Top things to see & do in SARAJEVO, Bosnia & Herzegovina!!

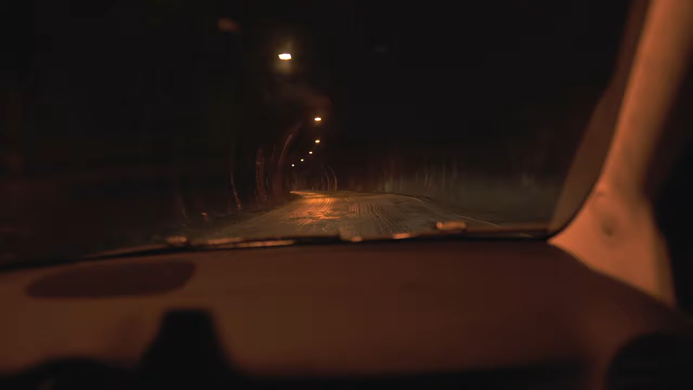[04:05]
The road inside this tunnel is so rickety and it's this tunnel is so long. Okay, I like it whenever you can see the end of it